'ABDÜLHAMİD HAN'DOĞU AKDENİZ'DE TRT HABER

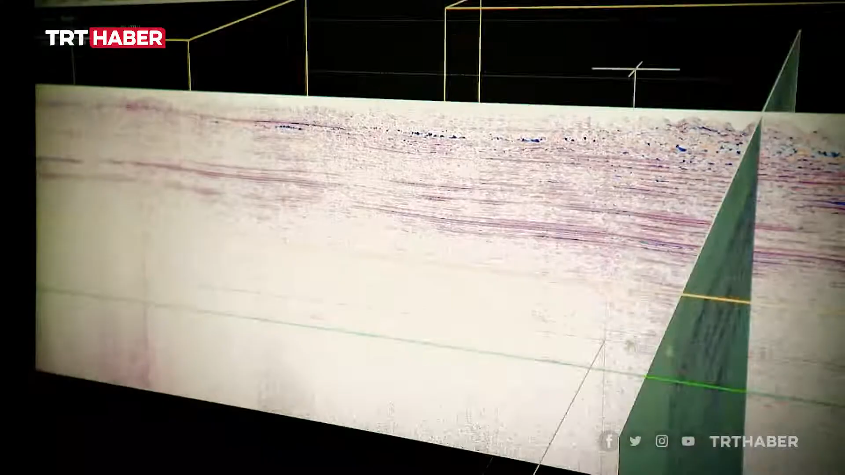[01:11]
Önce iki boyutlu araştırmalar yapıyoruz. Sonra üç boyutlu sismik araştırmalar yapıyoruz.